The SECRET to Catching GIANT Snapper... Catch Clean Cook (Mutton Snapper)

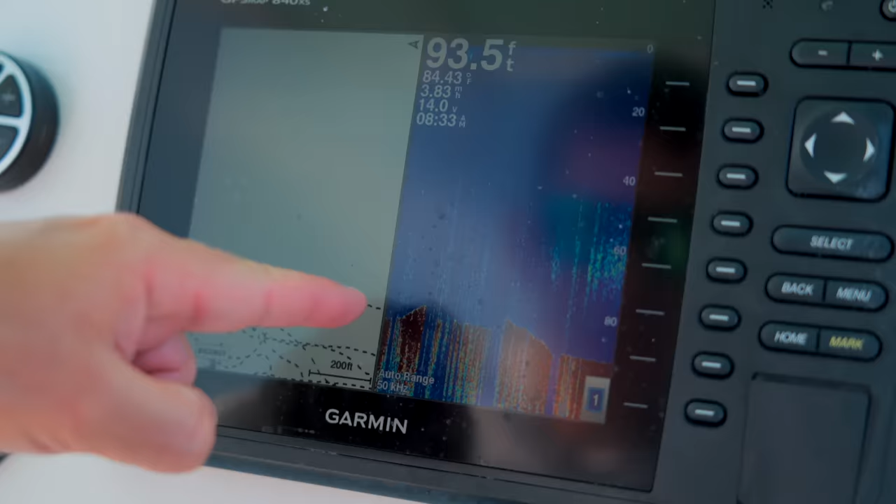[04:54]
On screen: depth 93.5 ft
that's rock and you see how it kind of levels off
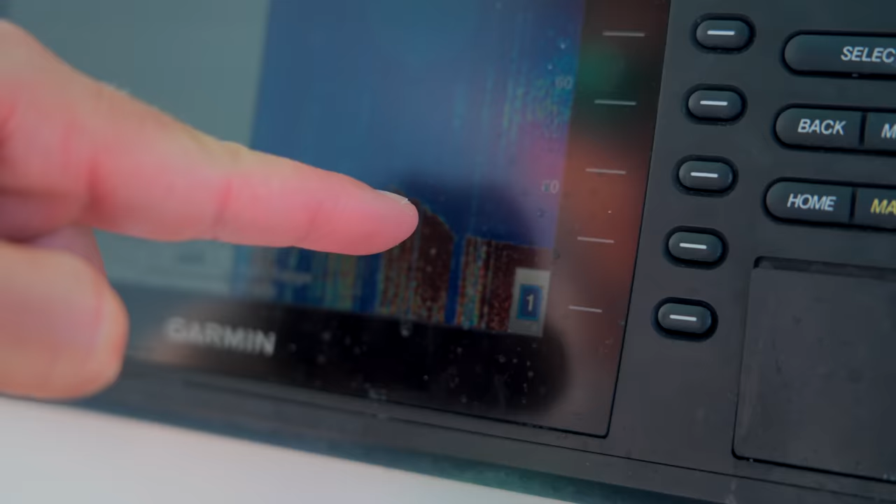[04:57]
there's the ledge and that's going to be the sand you want a really
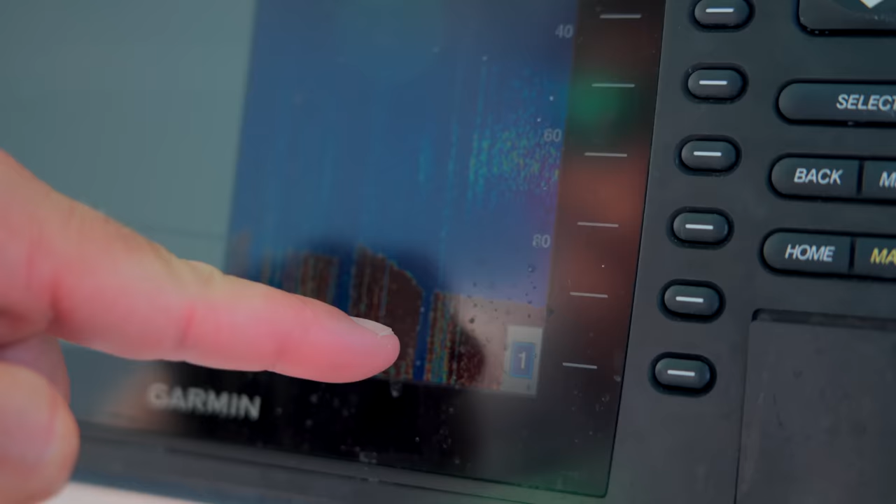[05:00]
consistent bottom when you're anchoring you don't want to anchor on all the
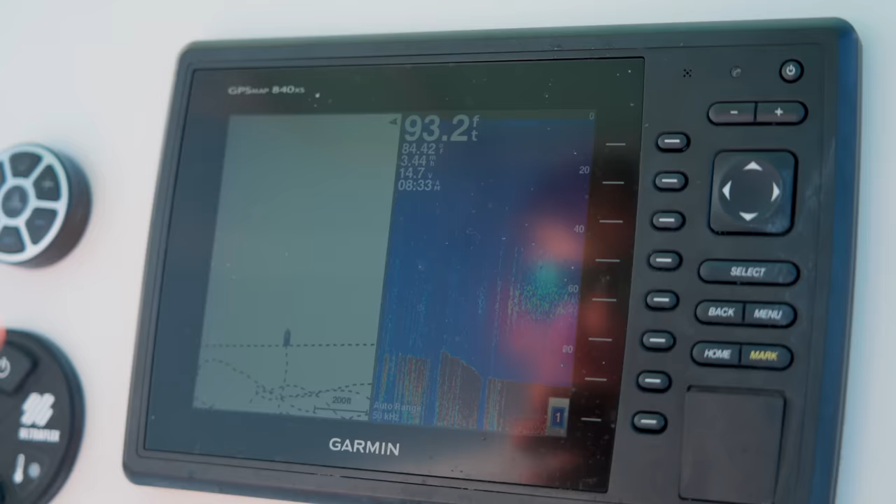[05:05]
On screen: depth 93.2 ft, water 84.42°F
jagged stuff that is not good
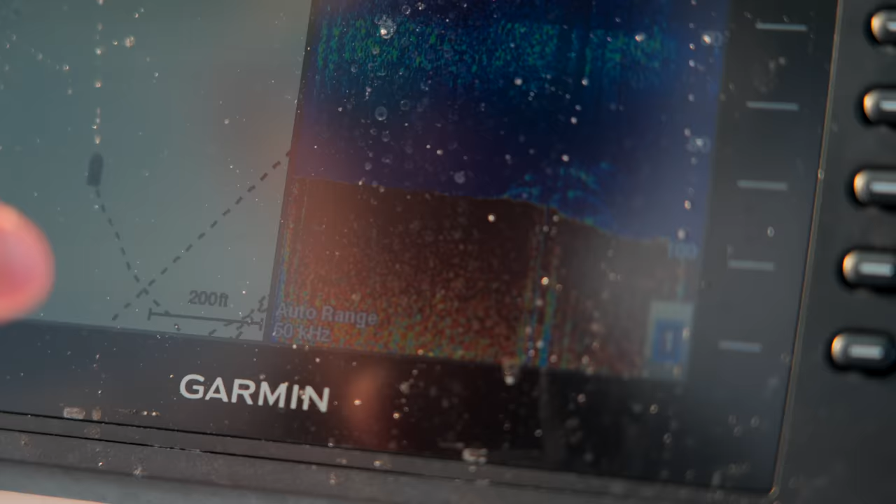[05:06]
so you guys see i marked a nice knot of fish right there which could be spawning mountains
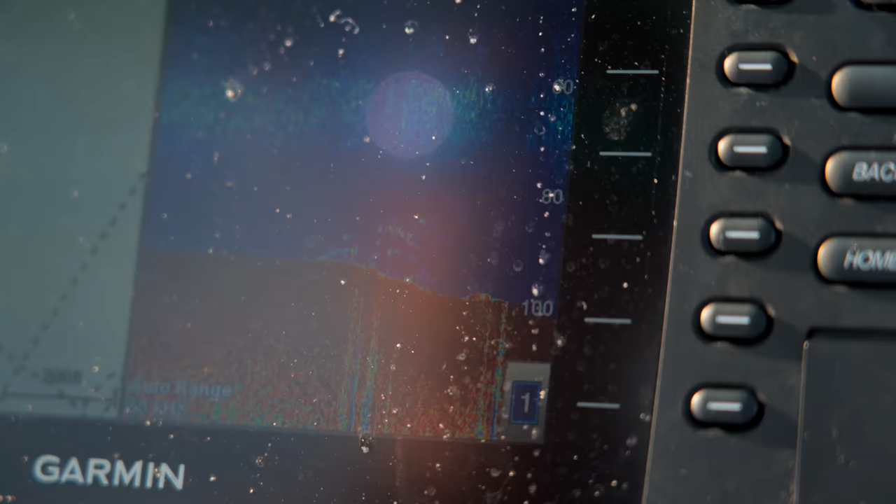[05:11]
drop anchor now that i'm positioned how i want to be